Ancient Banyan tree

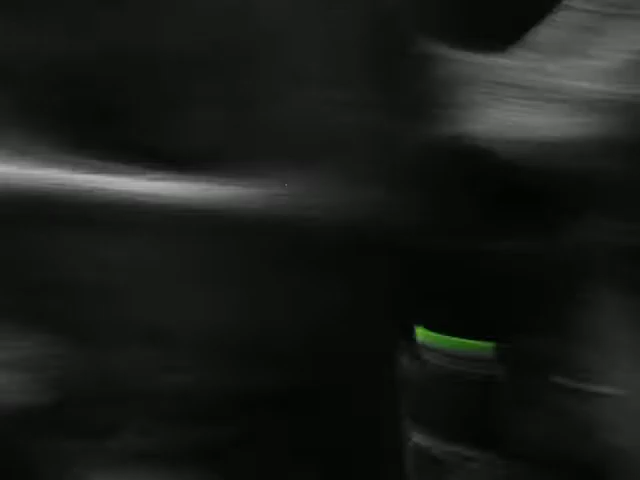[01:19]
As you can see totally labyrinthine I can't even tell where the main trunk is but I'm
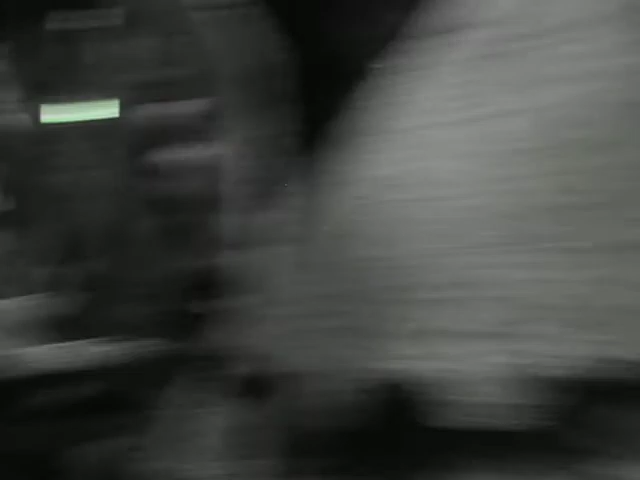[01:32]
I guess there isn't one, it's just all these stalks come up to it
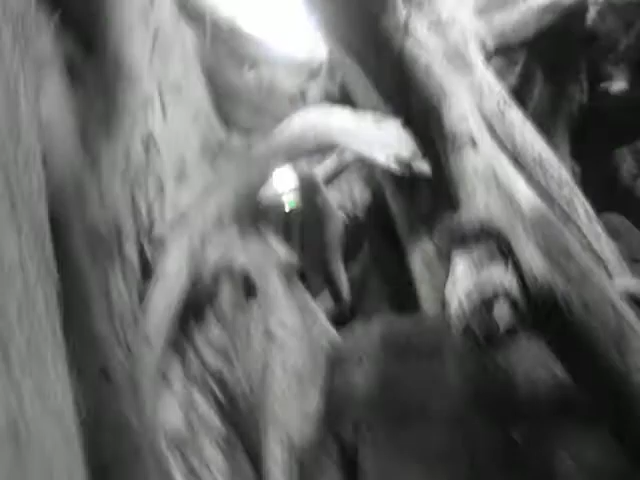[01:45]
totally expecting to see a massive python in here any